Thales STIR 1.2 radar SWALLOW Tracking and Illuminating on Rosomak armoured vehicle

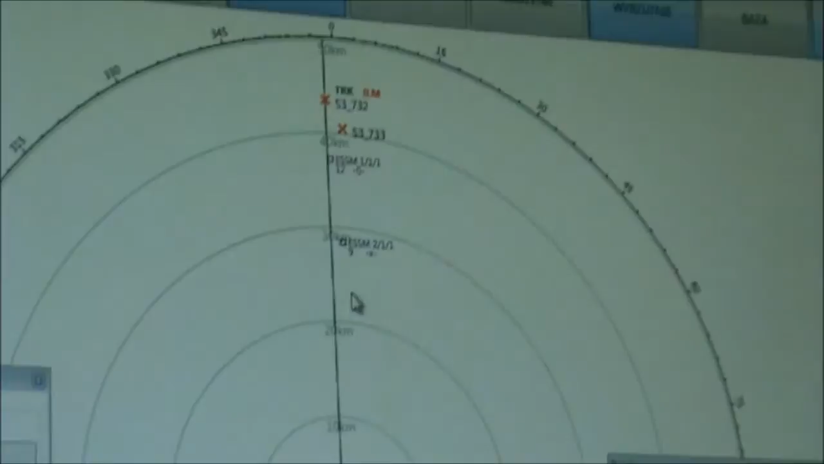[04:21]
comes on to guide the missile to the target. By making use of that feature of the ESSM missile,